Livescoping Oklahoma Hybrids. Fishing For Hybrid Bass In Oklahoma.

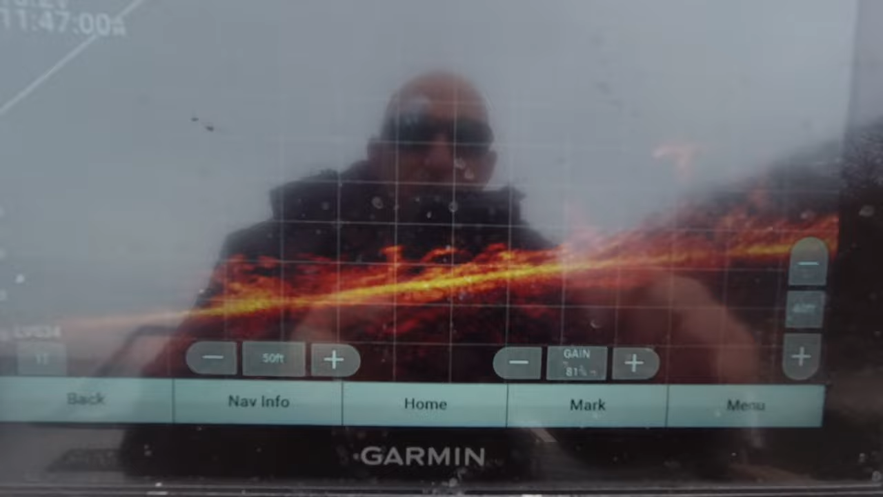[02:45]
All right guys, all these are hybrids. All that you see right there.
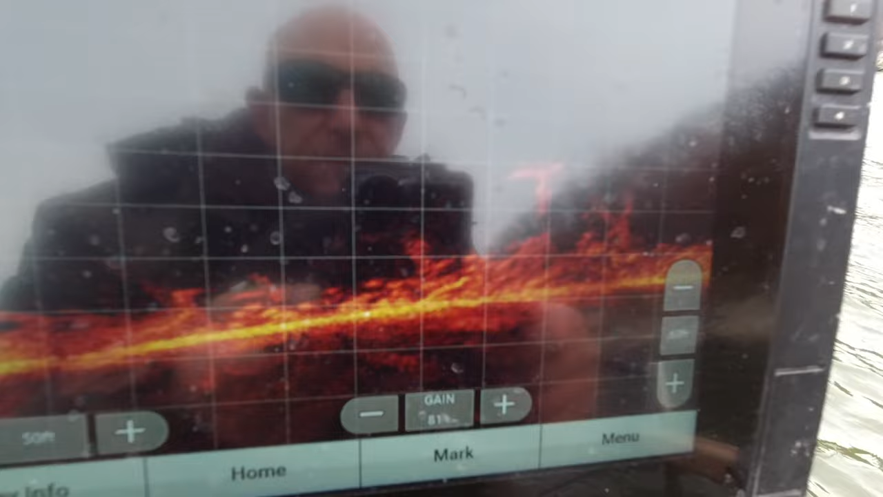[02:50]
I shine it around.
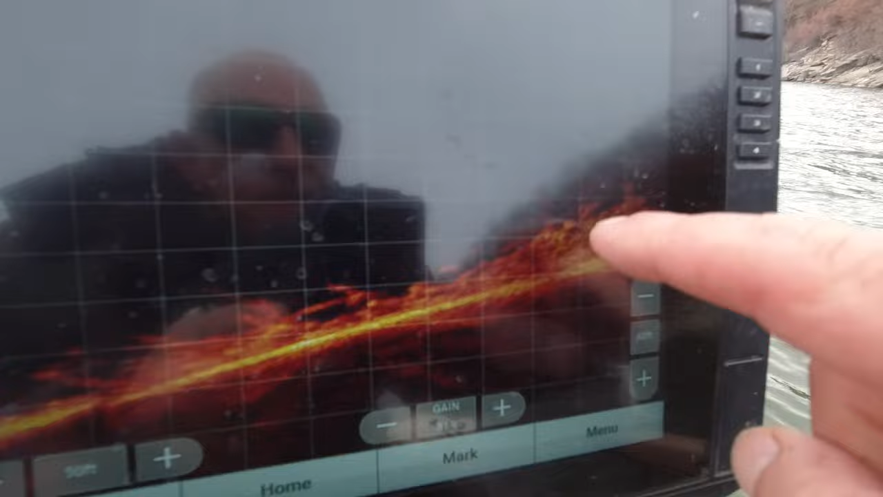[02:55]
That's all big hybrids.
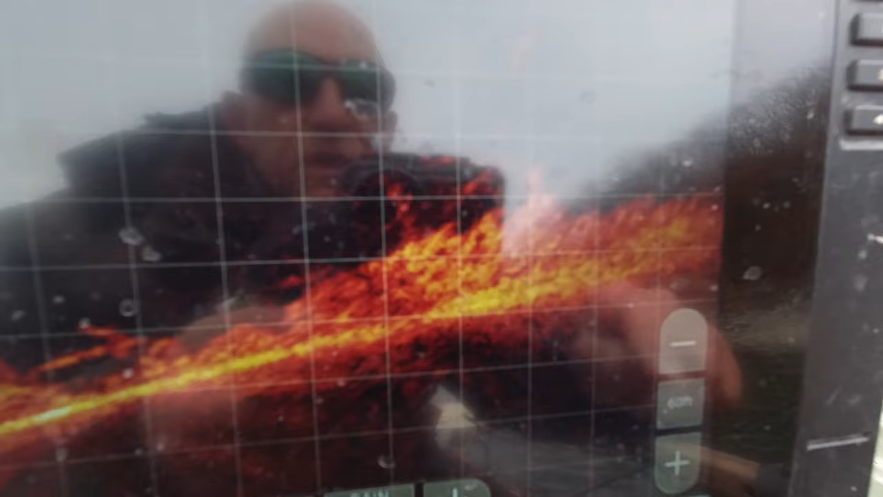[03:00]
We're going to throw it right into them and bring it down.
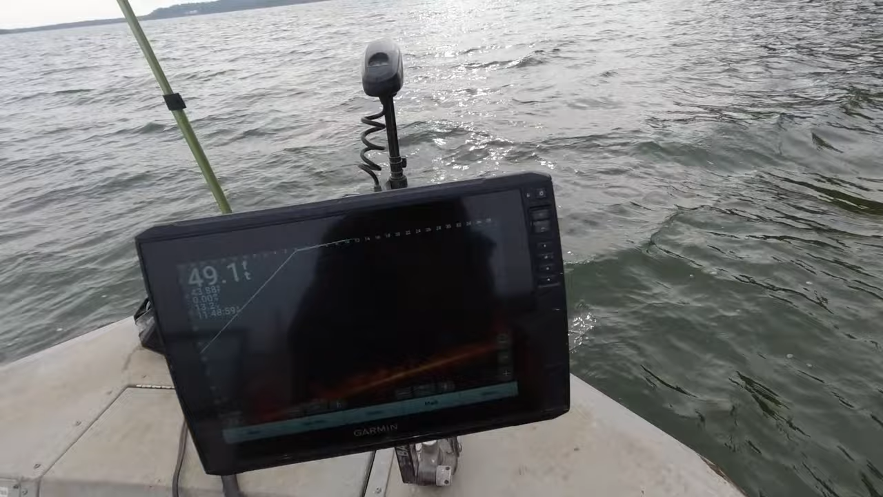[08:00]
I'm falling down in them right here. These are all fish. Let's see what we can get into. I'm gonna try to hold the camera right here so you can see. I'm still falling, I'm right here. There we go. Get over that bush. All right, I'm gonna let her, I don't get hung up. I'm gonna fall down now. Where am I at? I'm in here somewhere. I'm right in here. They're coming after me. Really slow.
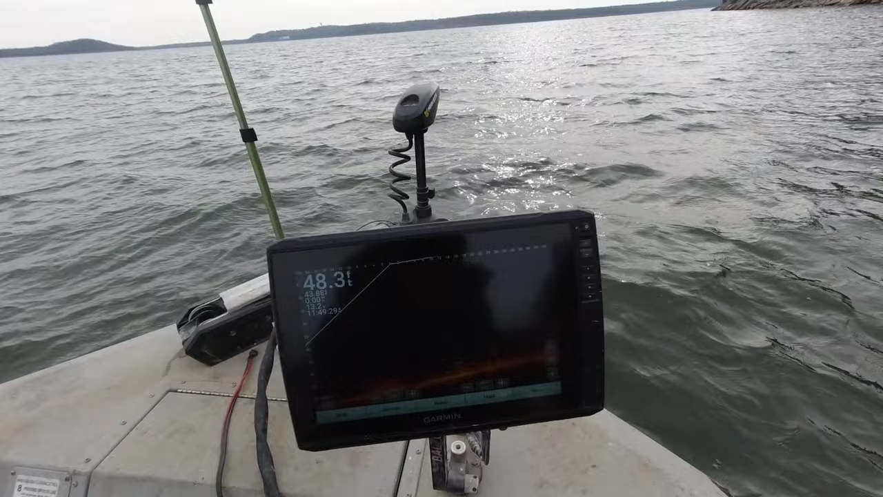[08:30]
Right there. You see him? That's him right there. Now they're all going crazy. Let's get him in. I don't want to disturb the pile.
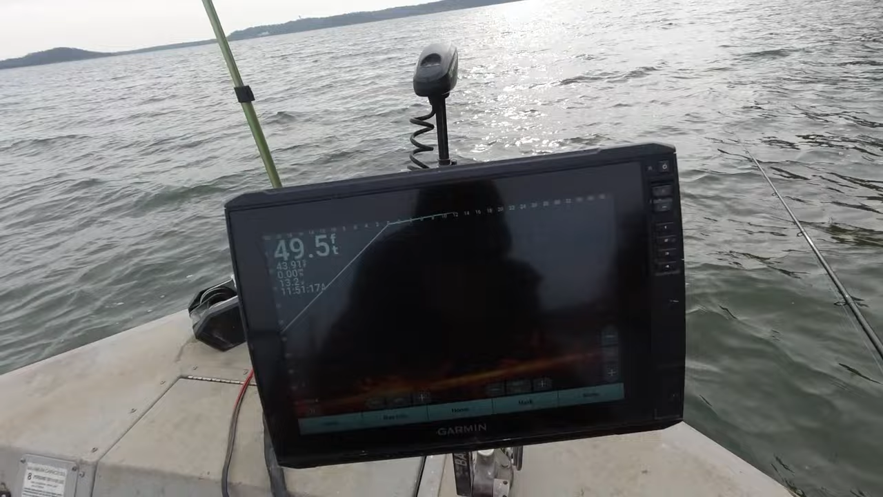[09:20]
On screen: depth 49.5 ft
Coming up. Got him. Got him right there. This is a little one. I don't know what that is. Something little. You see how aggressive that crappie was?